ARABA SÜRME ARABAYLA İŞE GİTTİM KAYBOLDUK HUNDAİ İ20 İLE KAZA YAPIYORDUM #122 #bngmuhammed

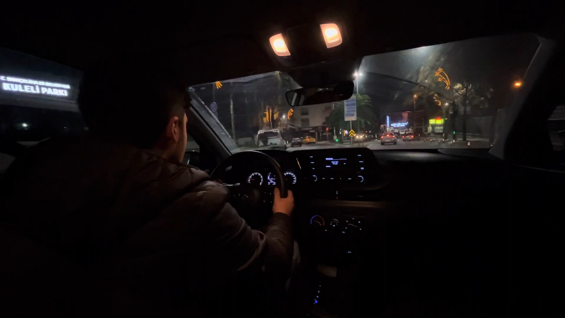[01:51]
Bakırketopapimiz buradan gidelim Ki burası daha iyi bir yol gibi gözüküyor Bastım Abi ya niye çevirme yapıyorsun Şimdi ben buraya kadar geldim de buradan oraya nasıl gideceğim onu bilmiyorum